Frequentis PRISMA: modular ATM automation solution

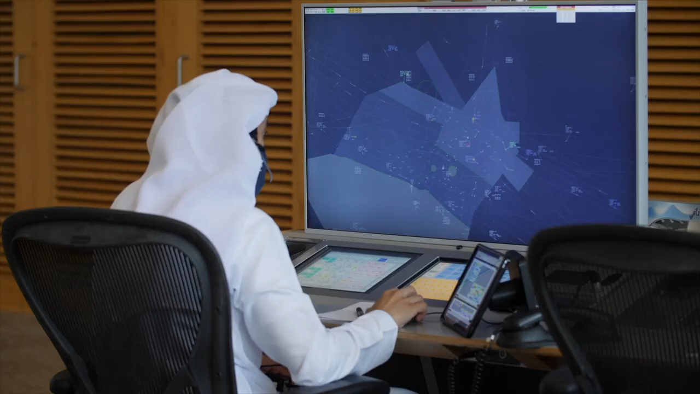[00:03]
Technology in Sheikh Zayed Air Navigation Centre needs to provide reliability, security and safety to our customers.
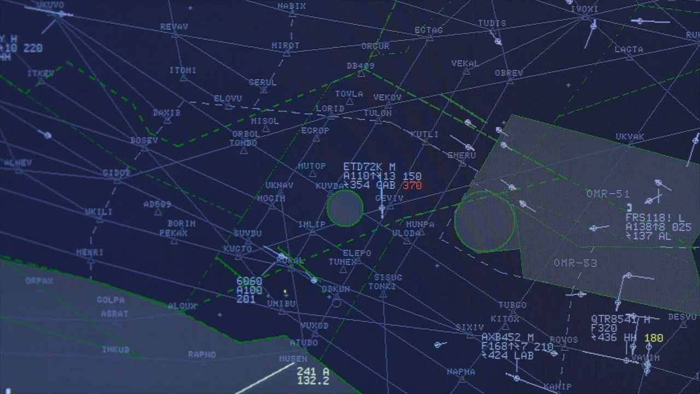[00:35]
ATM automation systems are a vital component in carrying out these functions.
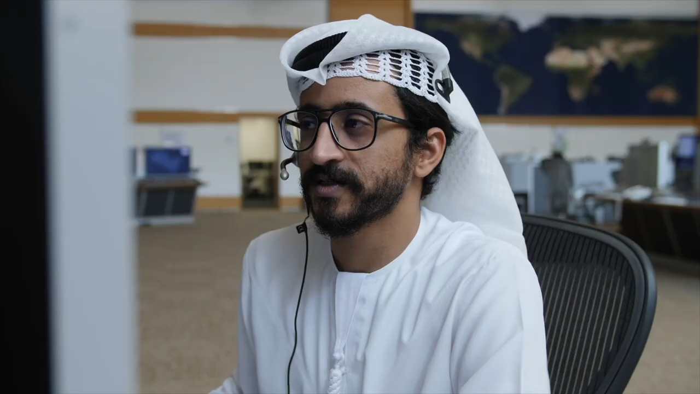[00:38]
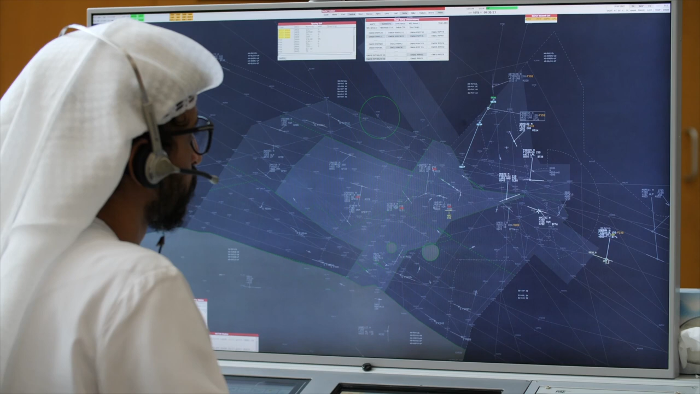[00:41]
These types of safety-critical systems assist in preventing collisions, organise and expedise the air traffic flow and provide relevant information to support flight crews.
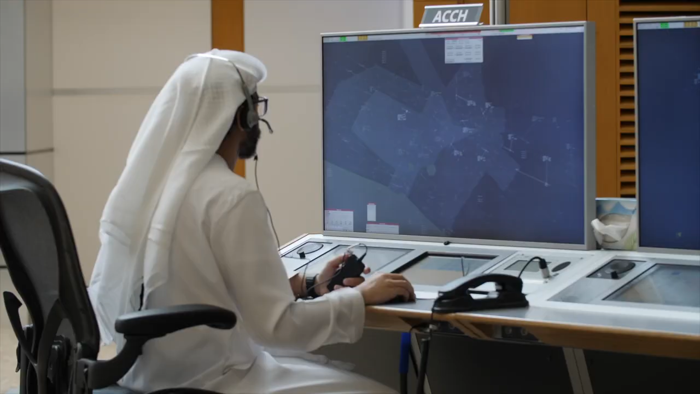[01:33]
Air traffic controllers operate Prisma through intuitive human-machine interfaces designed by controllers for controllers,